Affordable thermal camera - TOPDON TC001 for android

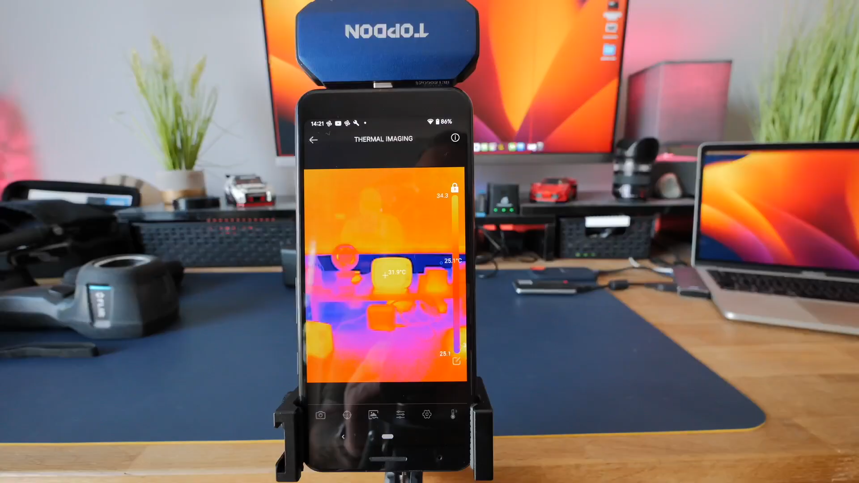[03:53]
Right so what we've done is I've set it up on the bench with a little clamp there so we can go through a few settings on this thing. Let's have a look. Oh you're helping are you?
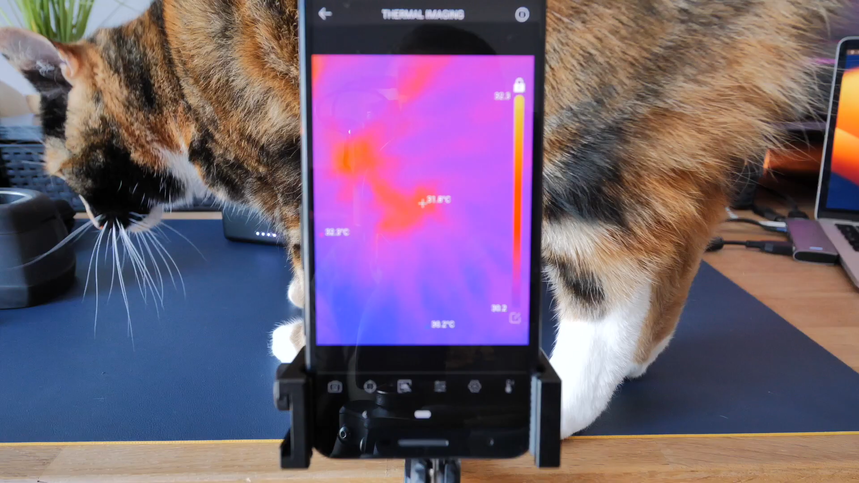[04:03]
On screen: spot 31.8°C
Right seems the cat has volunteered to help.
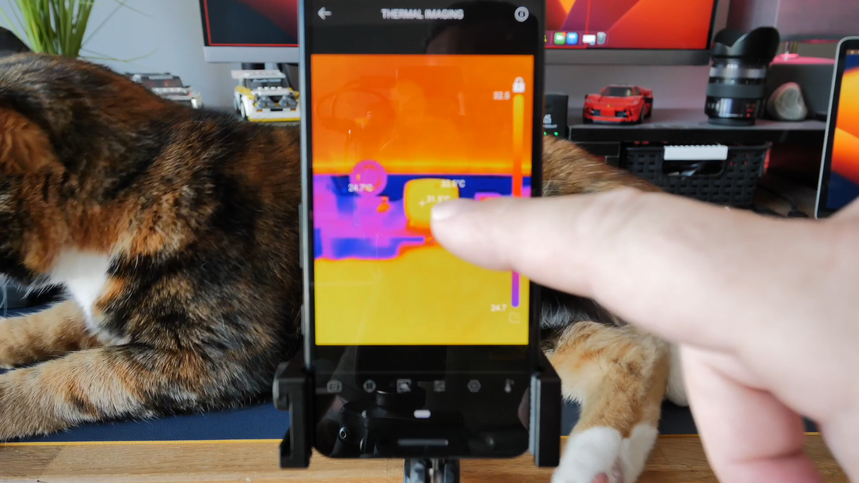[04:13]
Right in the centre it's got a little television there that's just like a little pixel animation thing that just keeps going round and round and round. I've got the screen pointing at that.
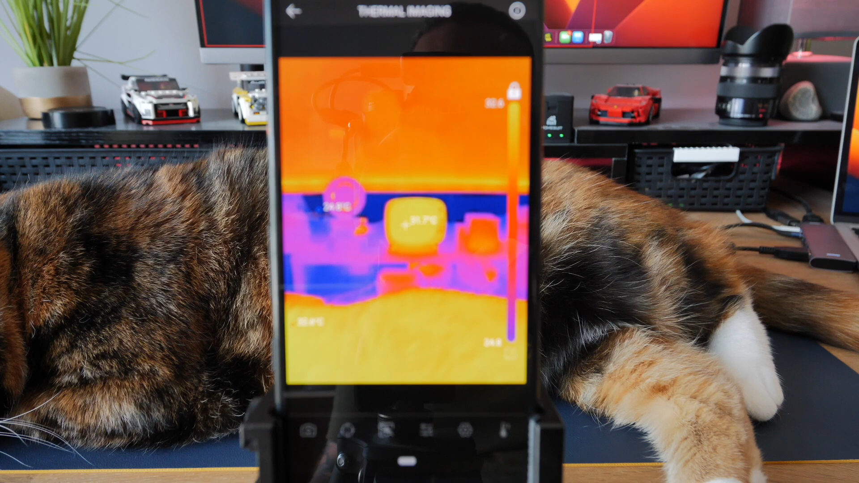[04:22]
What you can see there is in the centre it's got a it's got a little cross and that cross is showing that it's 31.7 degrees at that point. On the scale it set it up to 36 to
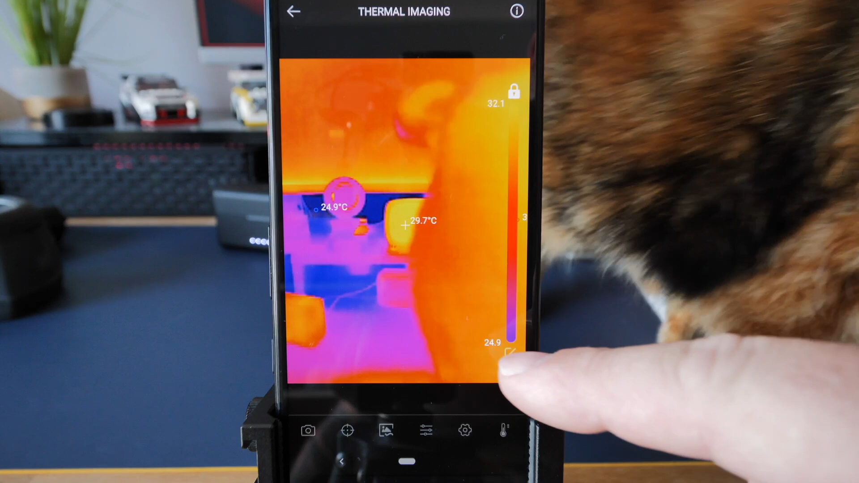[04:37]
from this is all in centigrade so it's set it up from 28 to
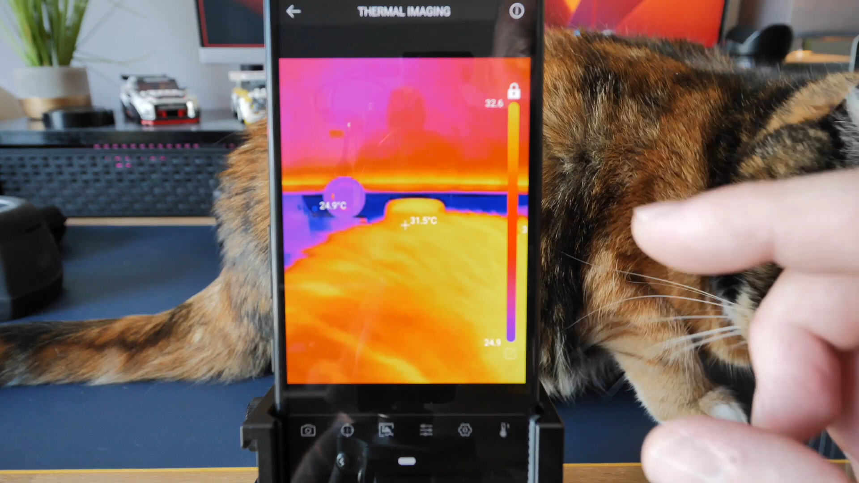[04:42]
32 and it's a it's a moving feast all the time between what's the coolest thing on the screen and what's the hottest thing on the screen.
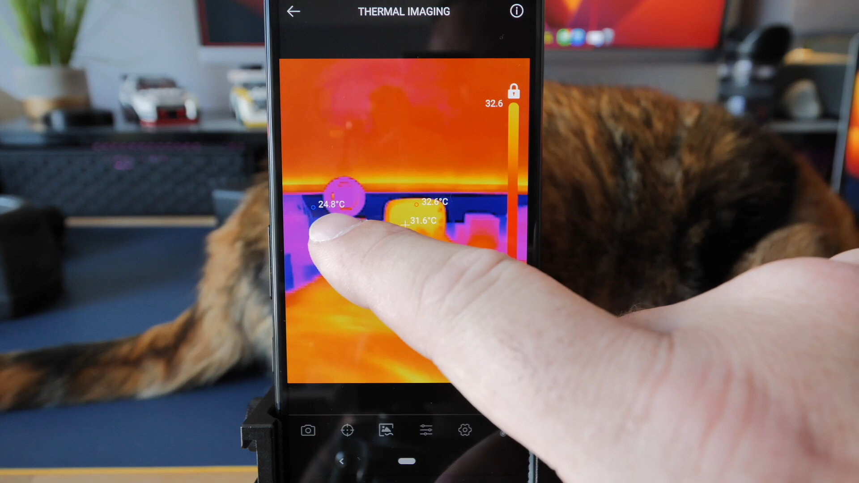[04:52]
On screen: max 32.6°C
It also shows the two temperatures there look that point there is the coolest of the screen and that point there is the hottest thing on the screen. In the centre is what it's looking at there.
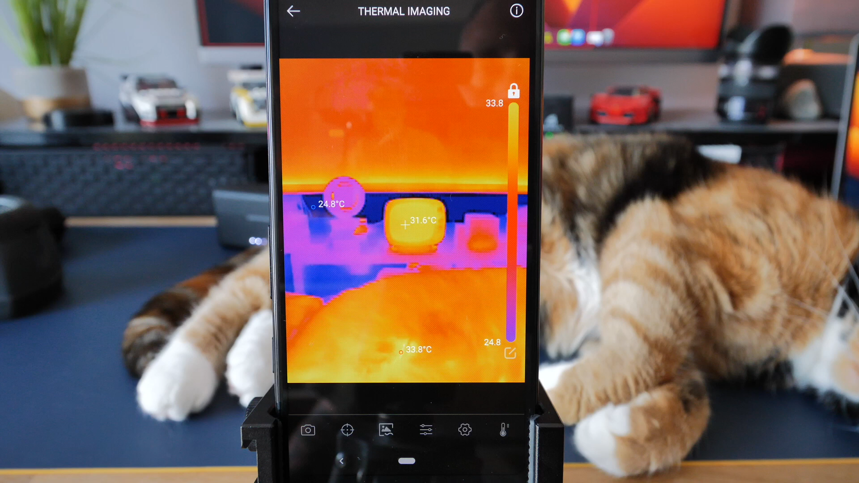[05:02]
On screen: spot 31.6°C, max 33.8°C, min 24.8°C
There's very there's various things we can do with this down at the bottom we've got a little camera icon it gives us a few options here where we can either take a photo or we can do a video. The video feature is one of the advantages over the FLIR that I've got that current model because that current model just does photos.
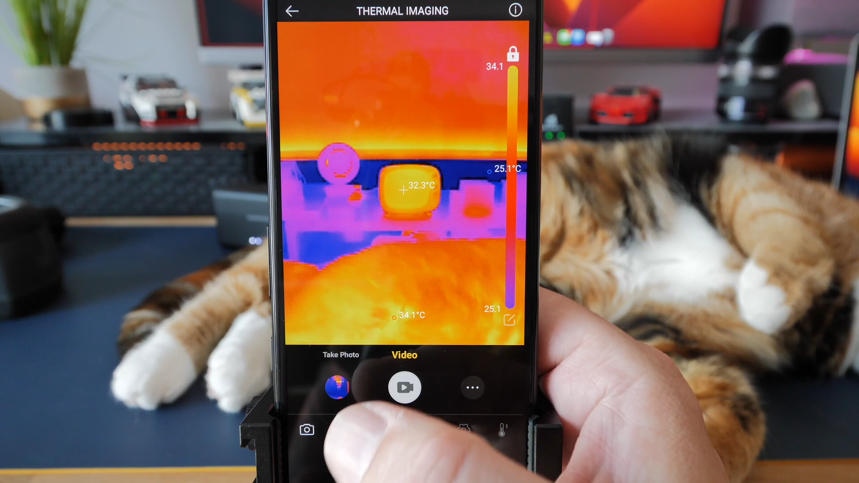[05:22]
On screen: spot 32.3°C
If we go to the second tab this has got various settings that we can set up to measure the temperatures so we can pick a
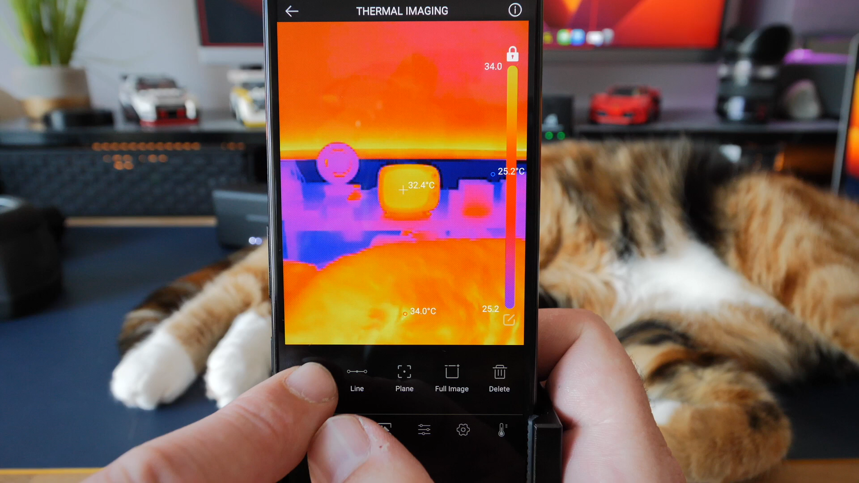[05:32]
On screen: spot 32.4°C
point say this one using the dot we can pick a point there and it'll tell us what the temperature is at that point.
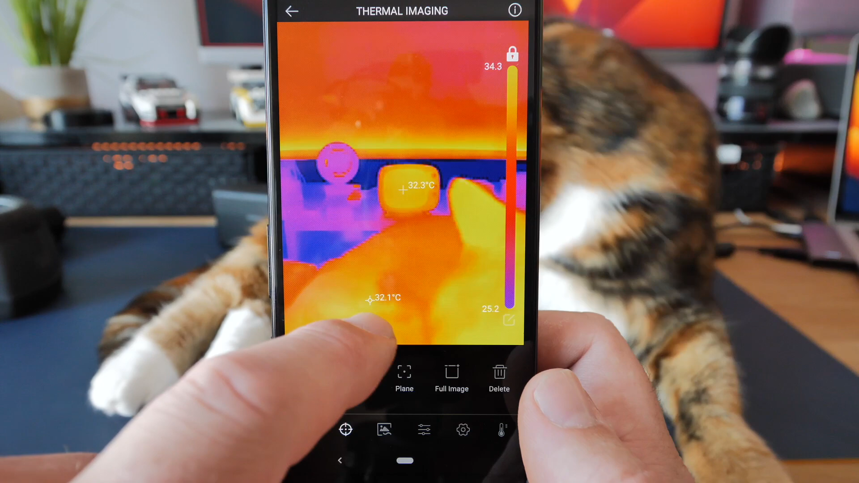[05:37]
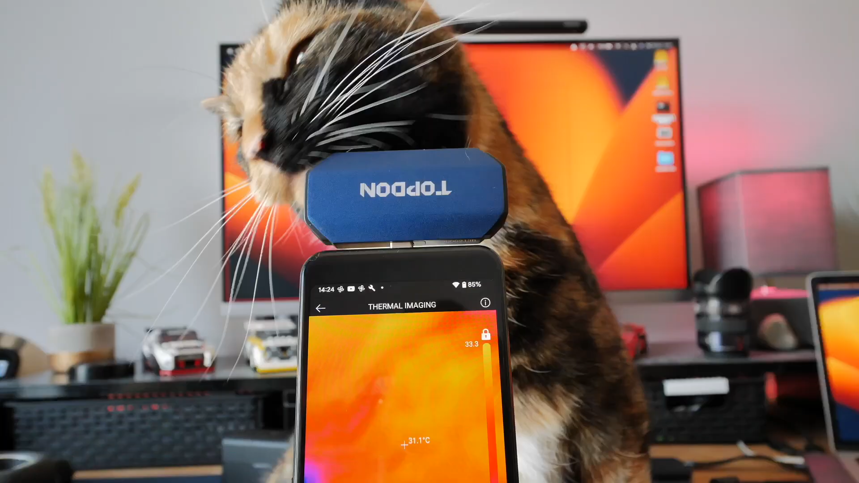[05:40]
On screen: spot 31.1°C
You're not really helping cat are you there?
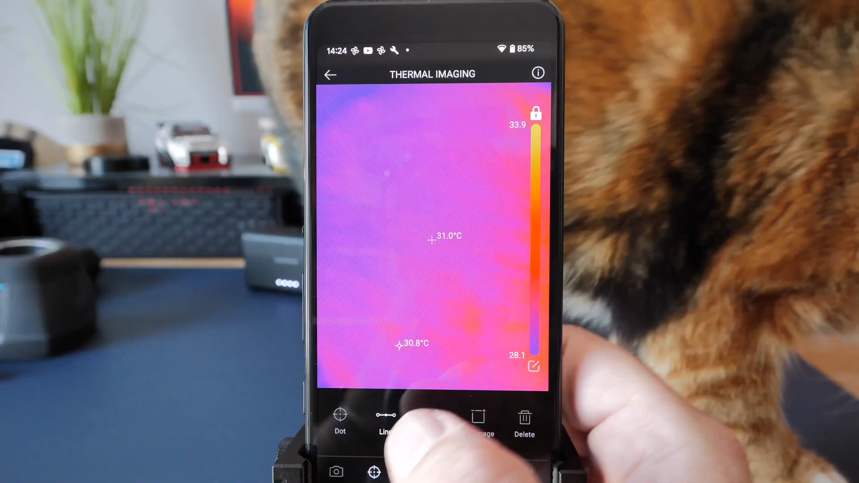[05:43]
On screen: spot 31.0°C
There's various other things that we can set up on it it's got a line
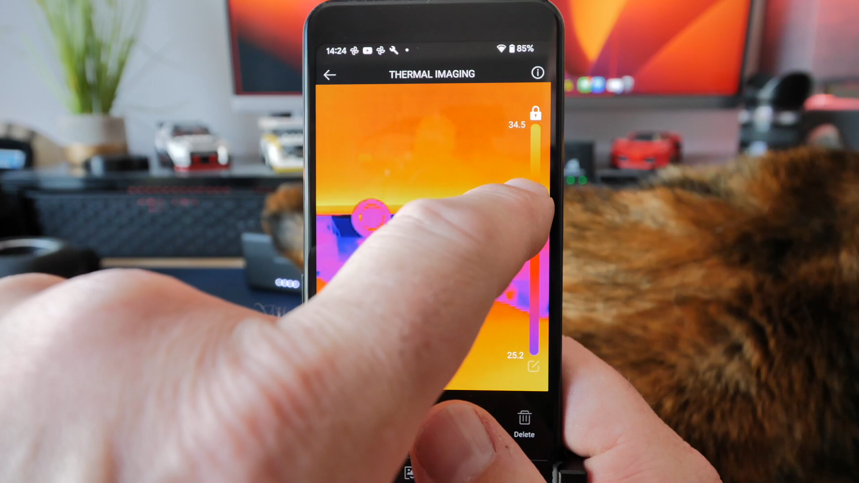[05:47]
as you can see there I can draw a line with my fingers and it'll measure
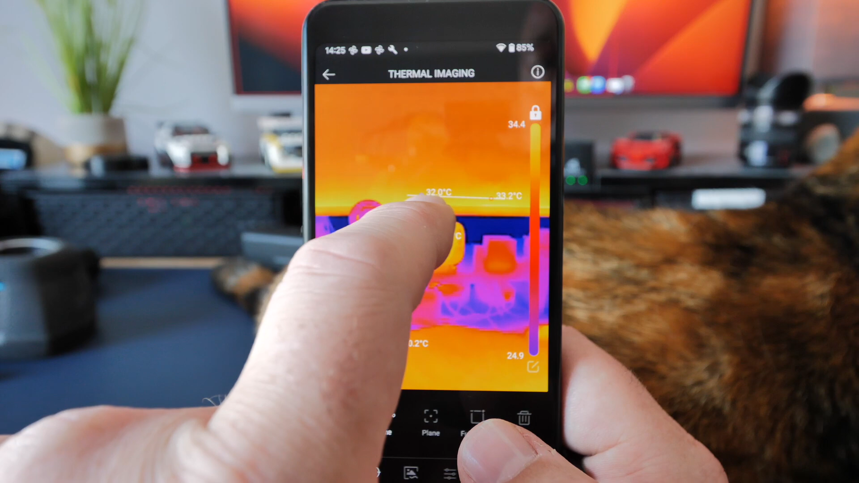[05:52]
everything along that point from the coolest to the hottest in that point. If I go to delete delete all those points um we've got various options so we've got a dot
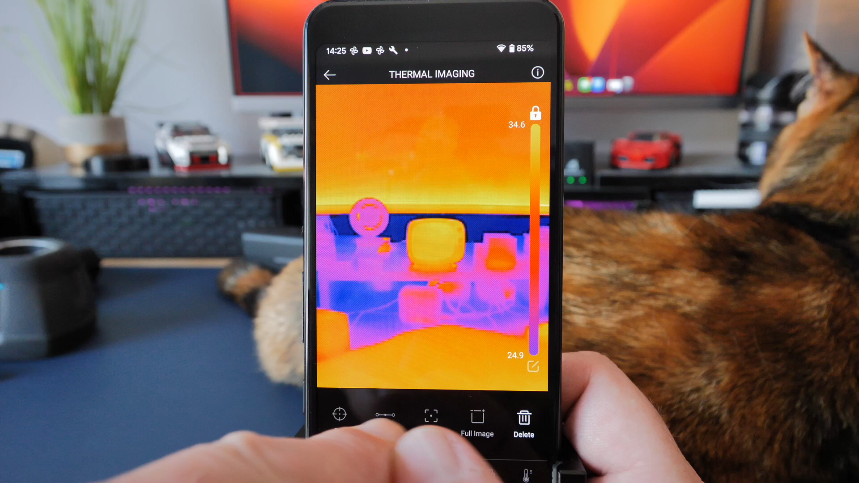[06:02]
point a line point a plane point and the full image which is just the the average of the full image. Right on this next tab we've got a few different options here I'm actually
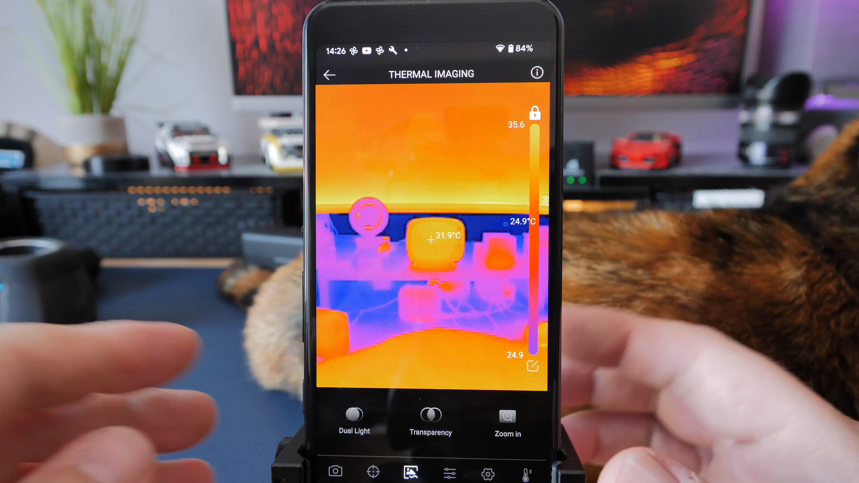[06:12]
On screen: spot 31.9°C
gonna have to remove it from this because the camera is where this is held so if I just remove it out of this it needs to see the camera as well we've got a transparency mode
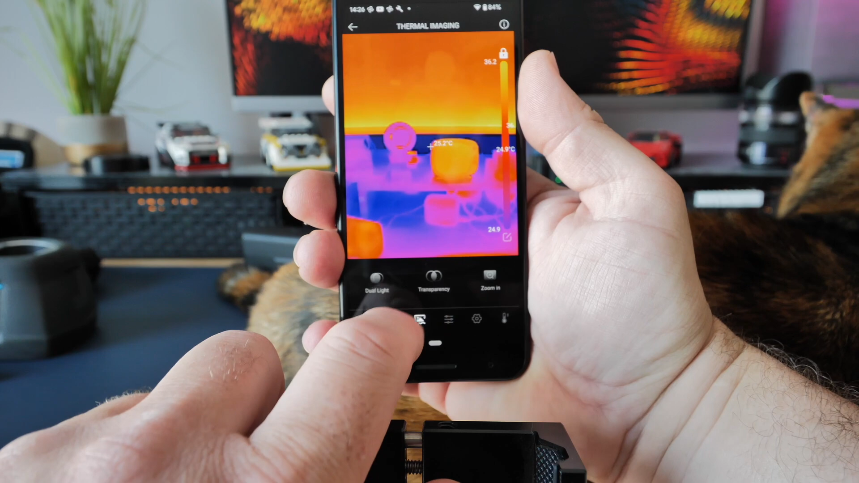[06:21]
there so it shows what the camera's seeing on the phone